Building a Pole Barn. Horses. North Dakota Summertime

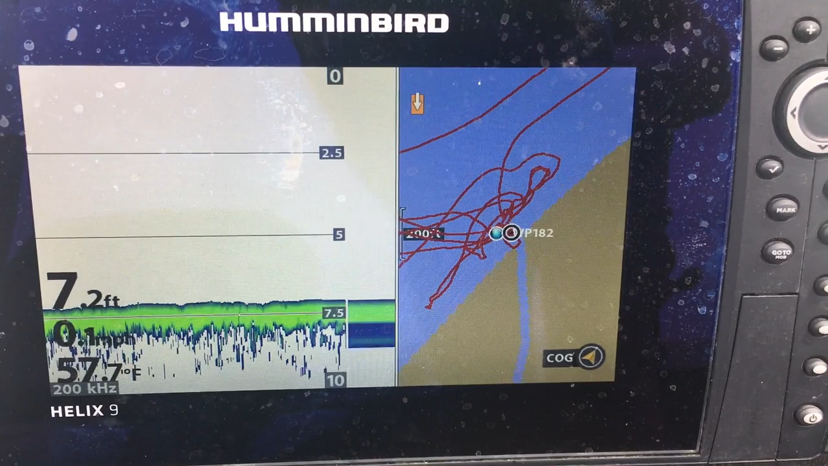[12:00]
On screen: depth 7.2 ft
The water's 57 degrees. So I'm glad we're not swimming.